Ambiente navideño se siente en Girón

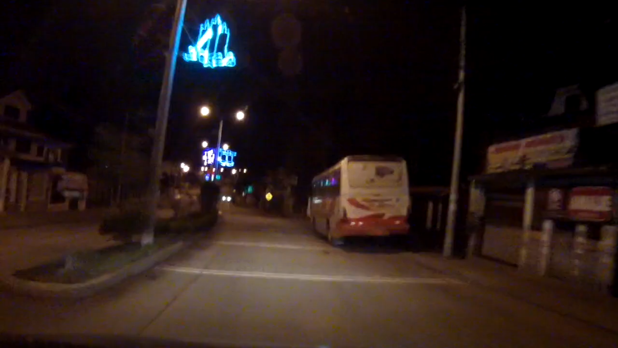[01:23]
el ingreso norte de Girón a la altura del Monumento a la Cholita Gironense,
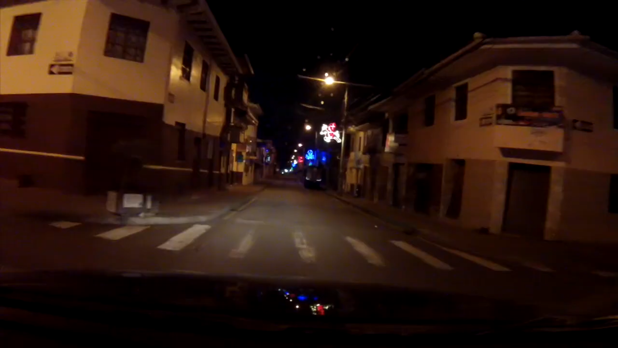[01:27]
la calle García Moreno y calles alrededor del
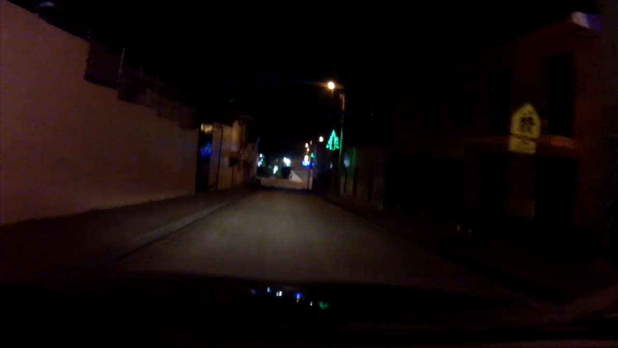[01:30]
Parque e Iglesia y en el Parque Central 27 de Febrero.